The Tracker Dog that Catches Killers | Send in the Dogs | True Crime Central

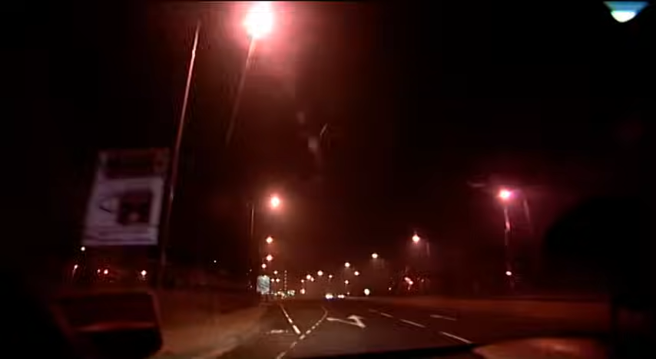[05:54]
in Bradford, they know exactly where their quarry is. He's still driving like a lunatic, and PC Lawman is still trying to get near him. Shift yourself.
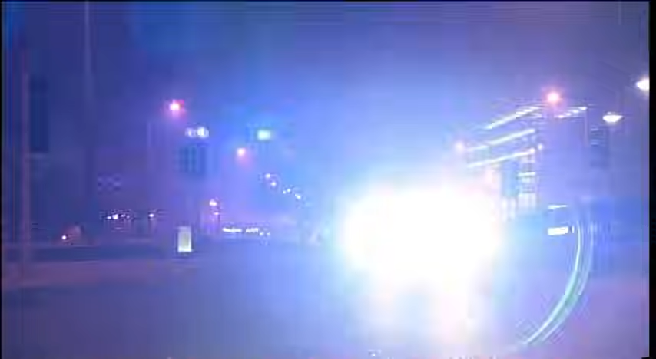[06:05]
The man is still heading for the city centre.
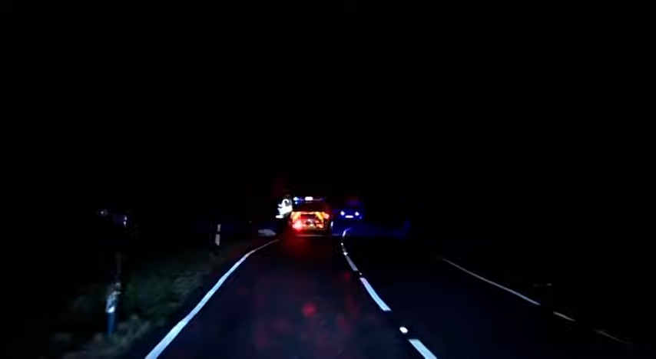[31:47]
It was a cold, wet, windy night. A member of the public had seen a car turned over off the road in the ditch on its roof.